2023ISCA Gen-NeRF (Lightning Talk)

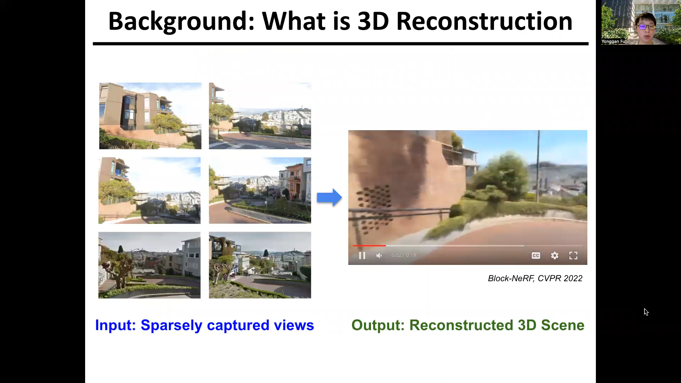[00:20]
Our work targets 3D reconstruction, which aims to reconstruct a 3D scene given a set of sparsely captured view images. Driven by the emerging 3D reconstruction techniques,